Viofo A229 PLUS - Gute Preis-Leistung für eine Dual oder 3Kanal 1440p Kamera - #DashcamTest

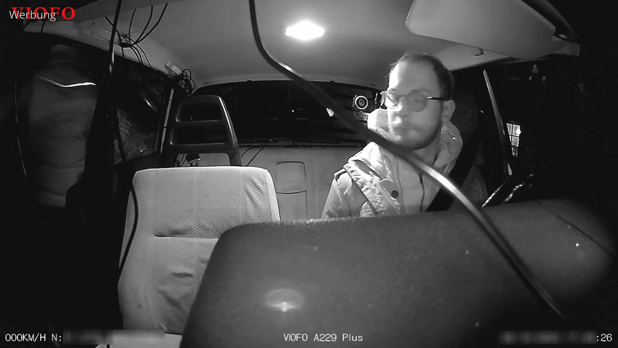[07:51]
Wenn es dann dunkel wird, ist das Ganze infrarot unterstützt. Das schaltet sich automatisch an und aus, wenn man es so einstellt. Und so ist man auf der sicheren Seite.
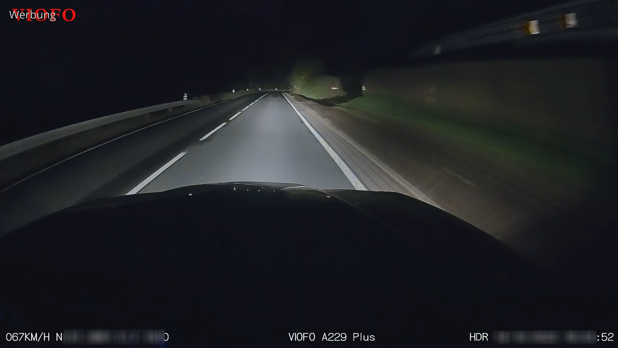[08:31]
Ja, Links für die 2-Kanal-Version, die habe ich dann auch unten in der Beschreibung. So, kommen wir jetzt zu dem Punkt, weshalb die Kamera günstiger ist als die A229 Pro. Ich habe hier mal den Clip vom A229 Pro Test hergenommen.
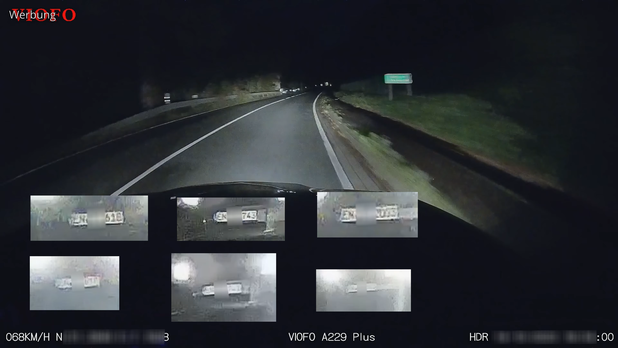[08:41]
Und dort sind die Kennzeichen auf jeden Fall sehr viel besser lesbar als hier. Ich kann euch auch erklären, warum.